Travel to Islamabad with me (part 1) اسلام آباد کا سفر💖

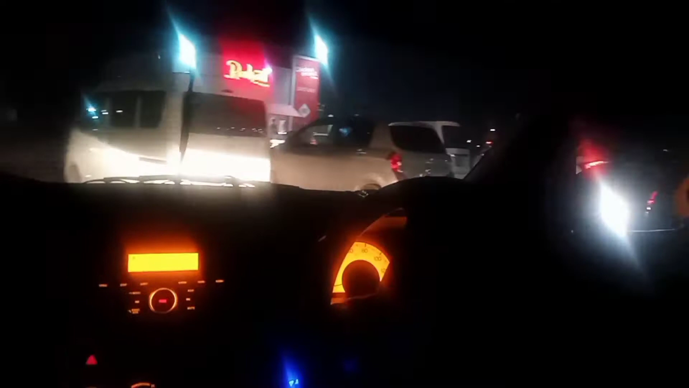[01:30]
लेकिन ये बहुत ही अच्छा पुरसकून जो है वो सफ़र होगा आपका। तो सफ़र के बीच में कुछ रेस्ट एरियाज़ भी आते हैं।
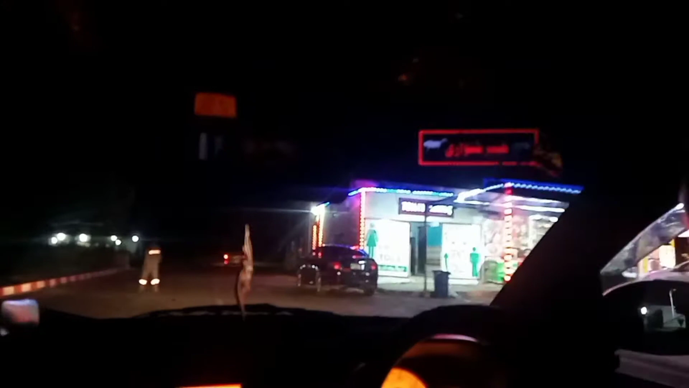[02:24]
तो रात के तकरीबन जो है ये बज चुके हैं 10:30। तो आहिस्ता आहिस्ता हम अपनी मंजिल की तरफ बढ़ रहे हैं। तो आप भी अगर कभी सफ़र का इरादा करें तो आपके लिए सबसे अच्छा ये है कि रात के वक्त आप सफ़र करें,
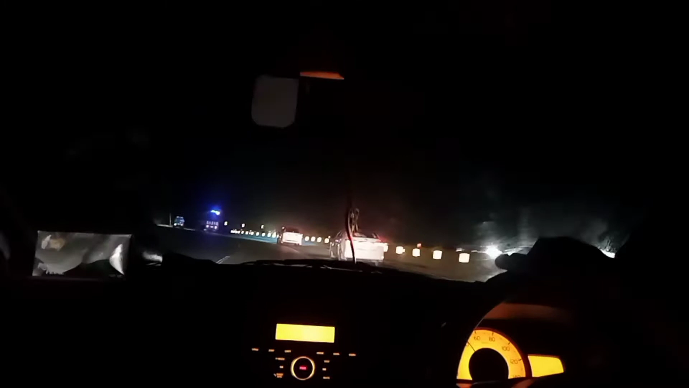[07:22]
जी तो सॉल्ट रेंज से हम बढ़ गए हैं आगे और आहिस्ता आहिस्ता मंजिल के करीब जो है होते जा रहे हैं।